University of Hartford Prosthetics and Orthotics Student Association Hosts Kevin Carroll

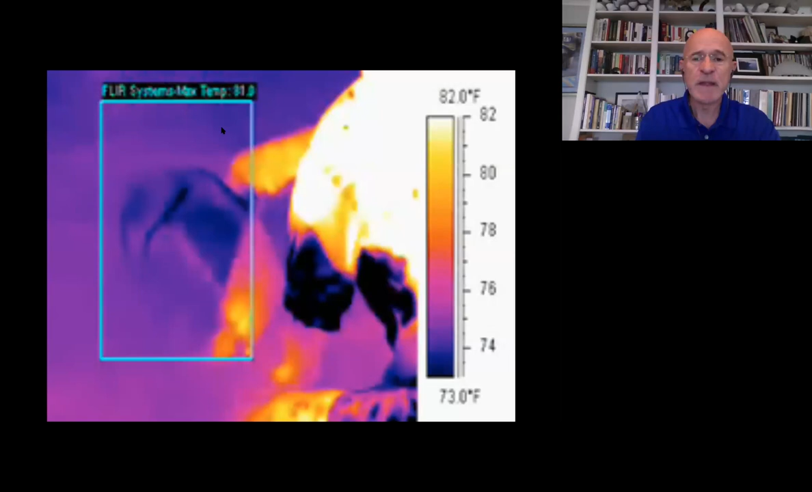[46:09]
On screen: scale top 82.0°F, scale bottom 73.0°F
I feel a little bit, you know, there's too much pressure in another area or whatever. So with the dolphin, we use tomography. And as a result of the tomography, we could determine where the hotspots were. And there were hotspots.